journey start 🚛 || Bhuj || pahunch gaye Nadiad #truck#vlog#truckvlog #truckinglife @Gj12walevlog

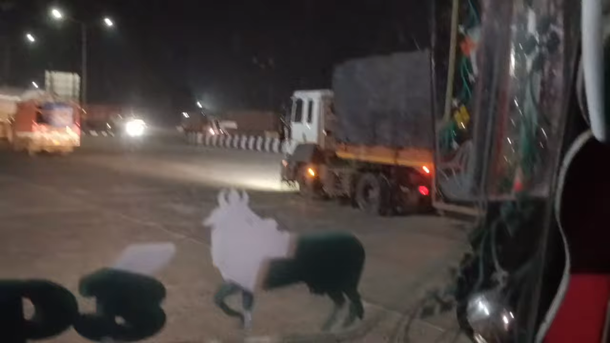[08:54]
और आज रोड़ पर बहुत ट्राफिक है कि अध्यादी
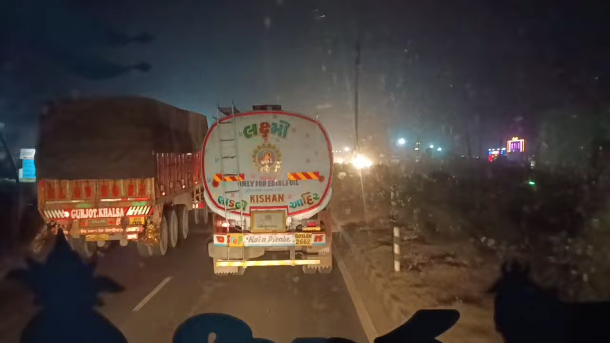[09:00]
क्रोस कर लिया हुआ है हमने और चल रहे हैं अब आगे चल कर रुकेंगे हम क्रूशन सुदामा होटल पर वहां पर अपनी दो गाड़ियां और खड़ी है उन भाईों के पास वह भी मेरी रहा देखे बैठे इंतजार कर रहे हैं कब आएगा और खाना खाएं
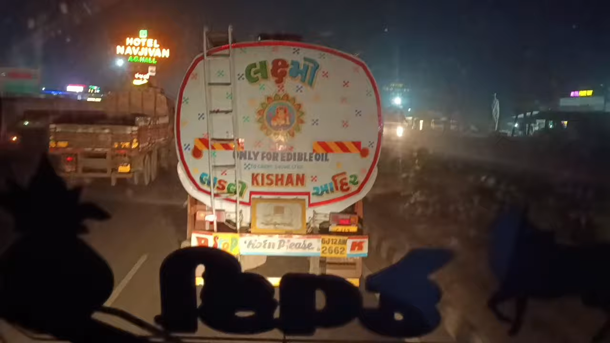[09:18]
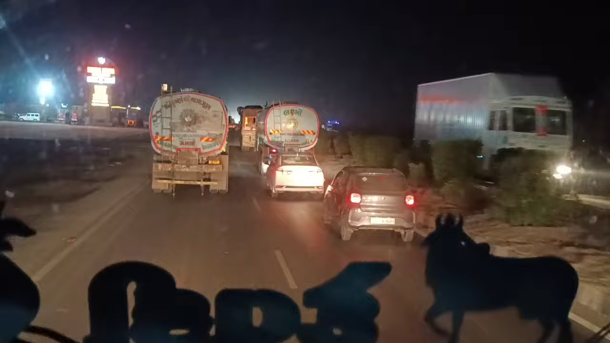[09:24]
कि अध्यादी कि अध्यादी क्रूशन सुदामा होटल पर अब यहां पर रुकते हैं कि
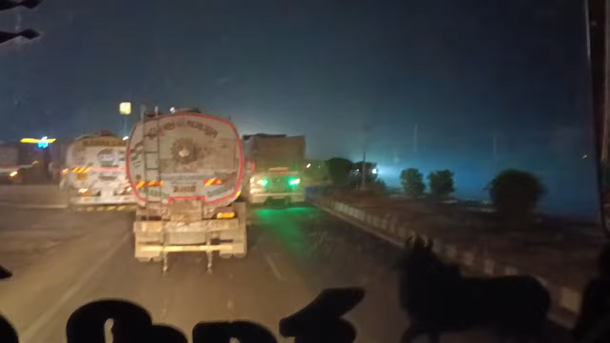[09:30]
जब तक यह सारा जो ट्राफिक है वह साइद भिखर जाए
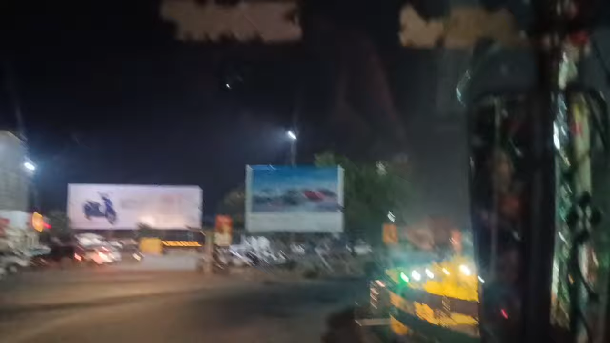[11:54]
तो मैंने पॉन को नीचे कर दिया और भाई यह तिरंग्या सर्कल
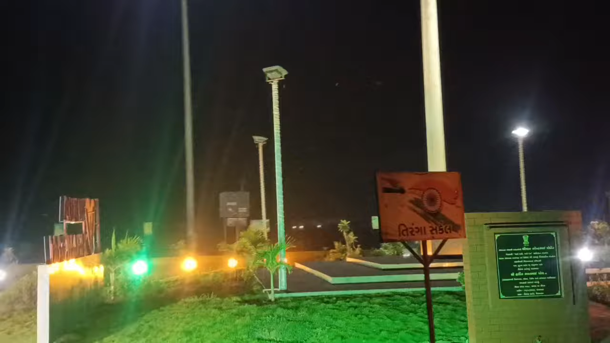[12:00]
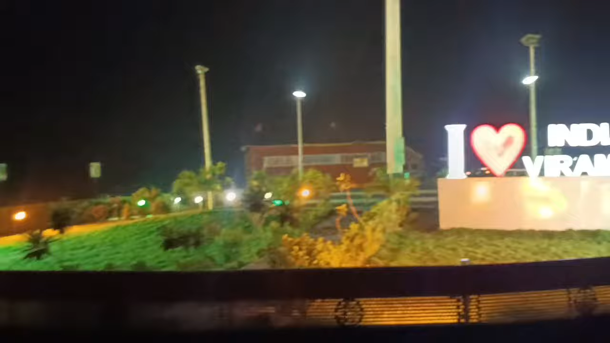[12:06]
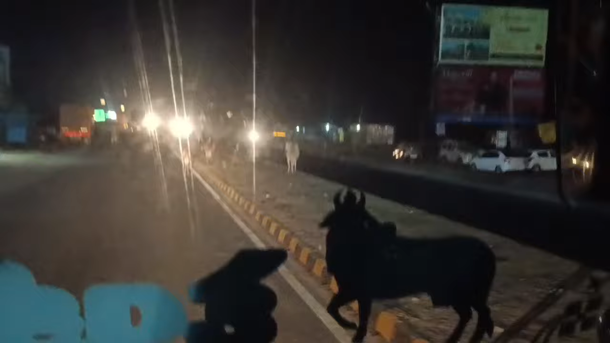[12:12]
भाई यह अभी हम पहुंच चुक है सणन्द और भाई चल रहे हैं
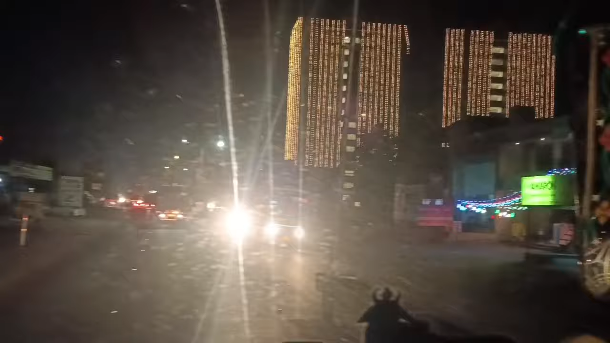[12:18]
बिल्डिंग में लाइट है क्या है मस्त लग रही है तो नो बिल्डिंगों में लाइट है दोनों नहीं बैई चारों बिल्डिंग में
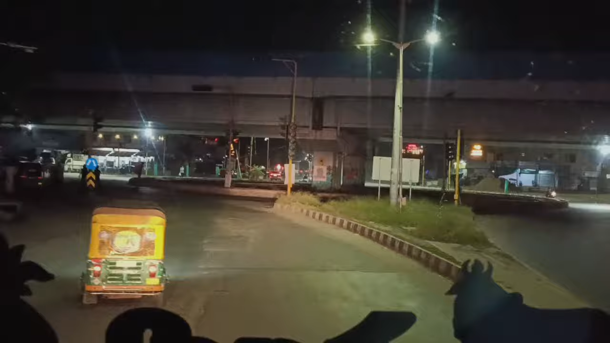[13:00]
बाई यहां से लेना है अपने को राइट साइड में टर्न सीधी रोड जा रही है
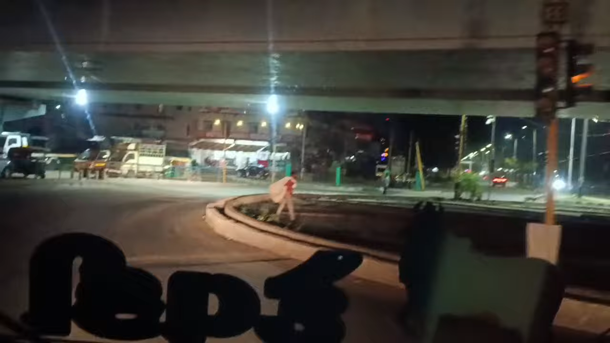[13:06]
सरकेज के लिए लेफ साइड में गंधी नगर के लिए और हमें चलना है राइट साइड
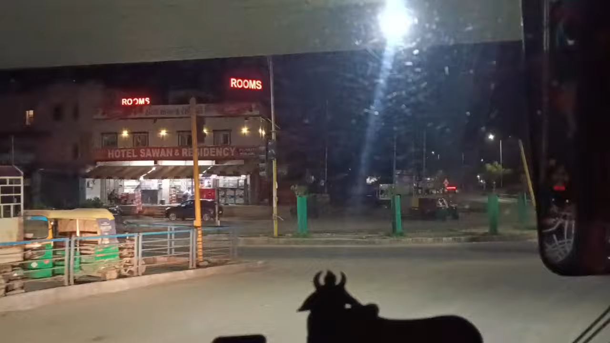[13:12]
में जो की रोड जाएगी बाई सनाथल सरकल के लिए और फिर वहां से राजगोड जाना है तो भी
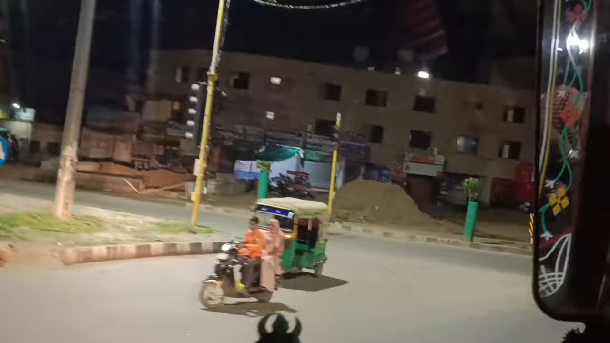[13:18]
य यही रोड जाएगी अधिया खराब रोड बस वही यह थोड़ी आने वाली बागी यह रोड तो पूरी भाई कंप्लेट रोड बनी हुई है
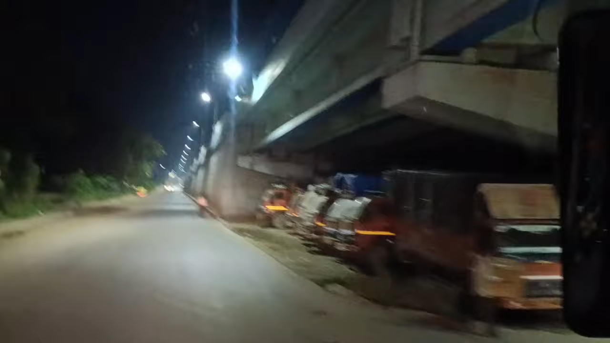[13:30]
अब आगे से चड़ेंगे हम ब्रीज के ऊपर से हैं और भाई भरी फिर चलना
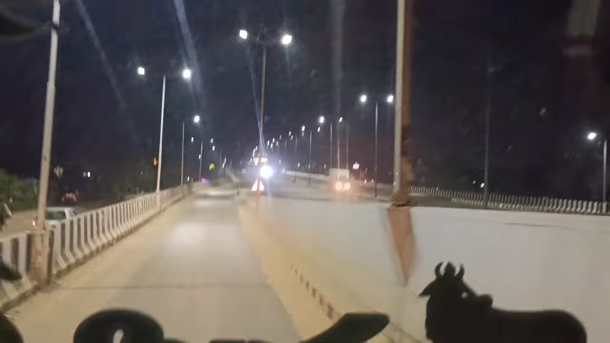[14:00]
यह आग है भई हम ब्रीज के उपर अभी
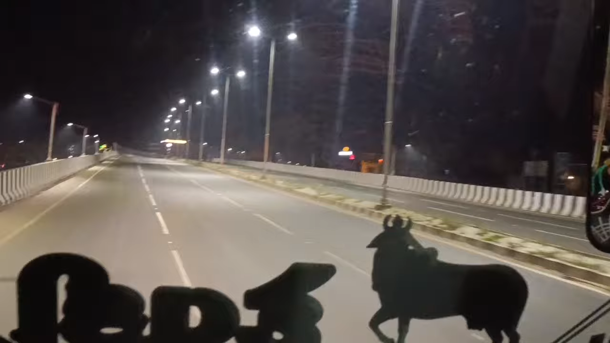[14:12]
और भई ब्रीज के नीचे जो सरकल है ना उसको बोलते है उजाला सरकल
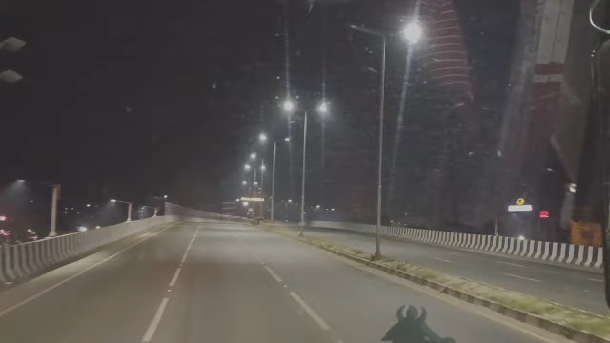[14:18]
वो बाई पार सामने जो लाइटें दिख रही है वो है भई रिंग रोड की लाइटें
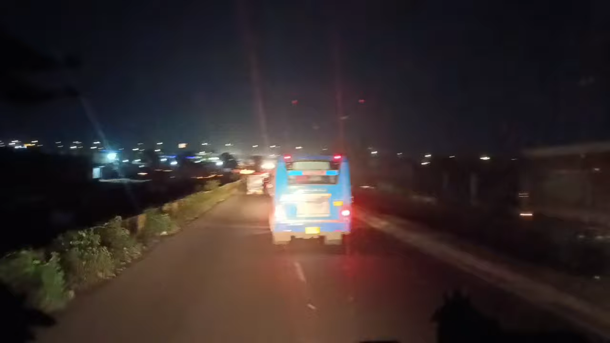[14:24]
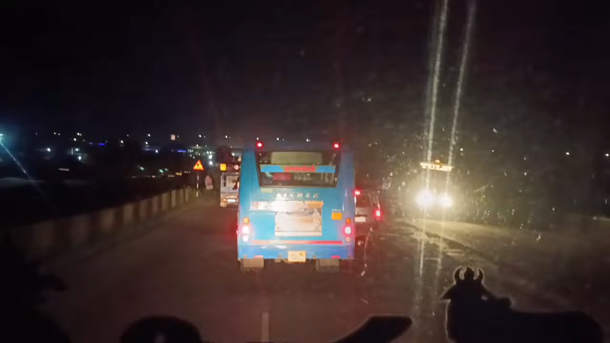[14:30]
अच्छानक से इतने खेंच कर ब्रेक क्यों मार रहे हो अच्छा भई इसी को वाले बंदे ने ना
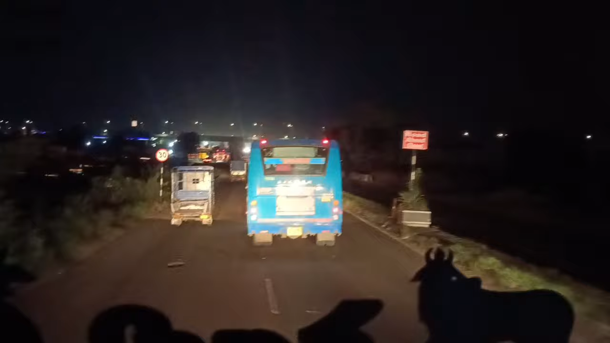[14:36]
ब्रेक मार दी खेंच कर और उसके आगे
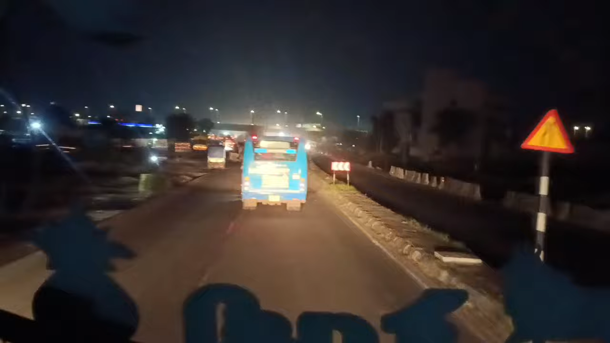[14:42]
कोई नहीं है कुछ नहीं है पिर भी बंदा ब्रेक है मार रहा है